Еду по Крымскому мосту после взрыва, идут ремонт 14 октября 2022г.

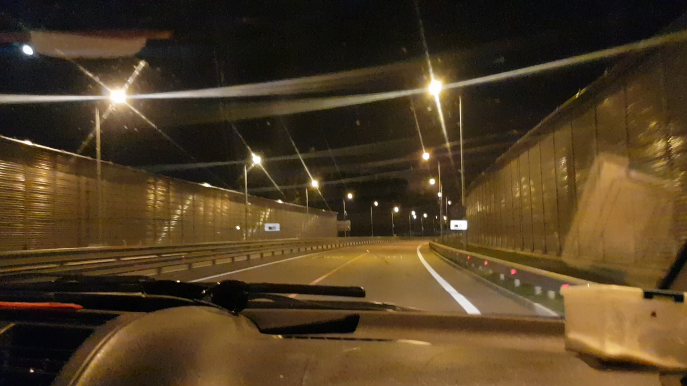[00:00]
а вот крымский мост как вы знаете это после взрыва здесь железнодорожный сейчас мы поедем на арку
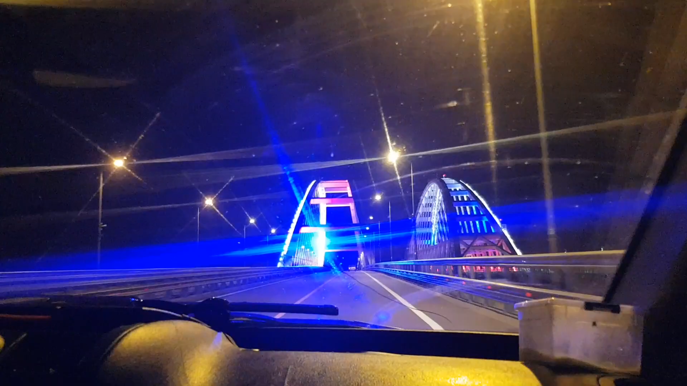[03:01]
вот сейчас посмотрим смотри приливается на арку переливается освещение приходит куда едешь и она как-то движется
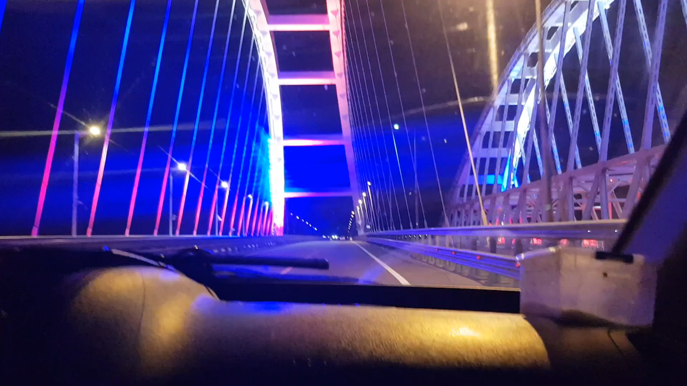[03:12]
да нормально сейчас посмотрим как это был взрыв возле Крыма вот арка мы проезжаем по крымскому мосту сейчас мы проверим как выглядит ну буду молчать вообще сейчас посмотрим сейчас посмотрим а вот место где произошло взрыва а вот место где произошло взрыва ну
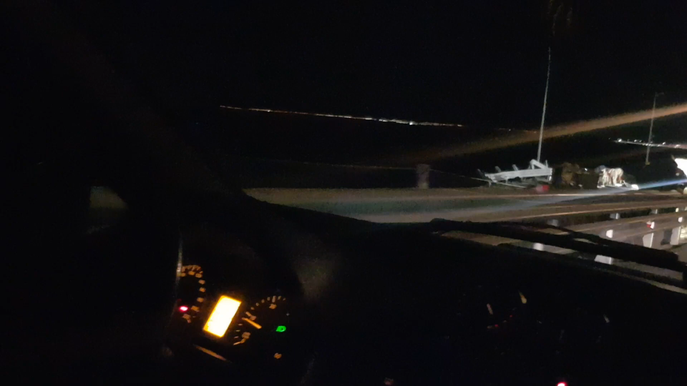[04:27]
которое видишь да да да обрушение там после теракта они назначительные
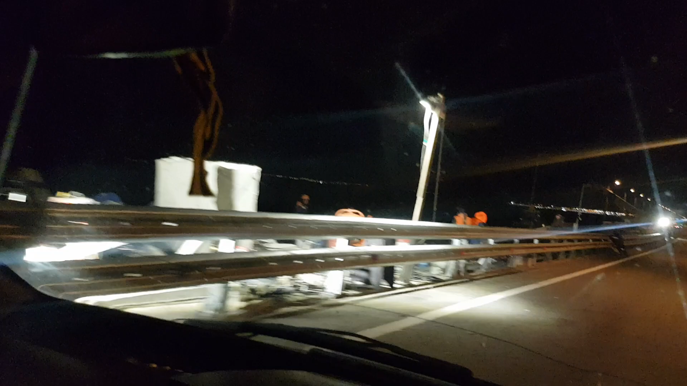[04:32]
спокойно едем мы покидаем Женя восстановлена
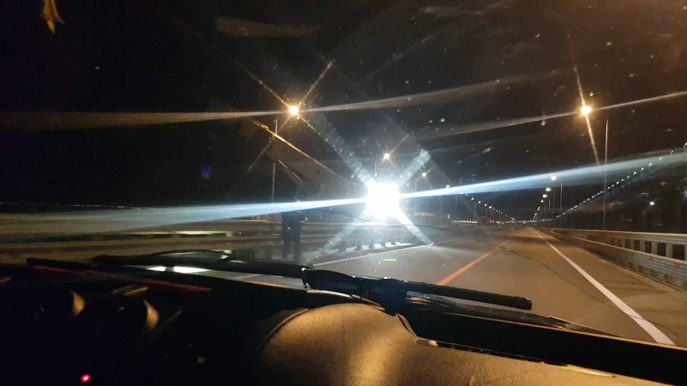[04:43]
вообще-то вторая штука все работает но есть да посмотри сюда а там идутся ремонтные работы мы еще посмотрели черное пятно уже после взрыва цистерна поезда едем когда вернемся обратно Крым сразу взрывним после взрыва уже